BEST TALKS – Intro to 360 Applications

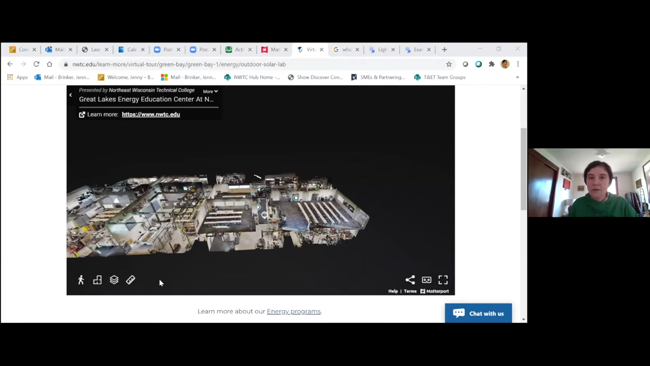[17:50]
So you should be seeing a virtual tour of our Great Lakes Energy Education building. So I just clicked on something called the dollhouse view,
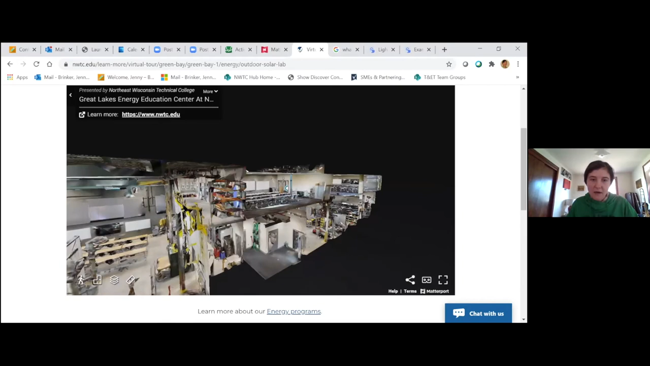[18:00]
where you can see all of the 360 degree images that were taken by the Matterport camera put together. And you can click inside of any of these laboratories.
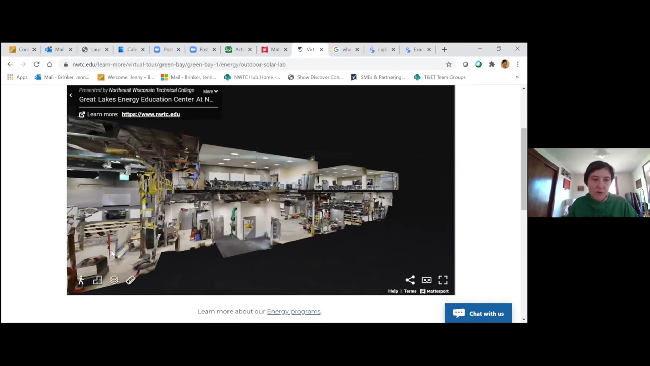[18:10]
So we have our electric power distribution lab and we can take a look around.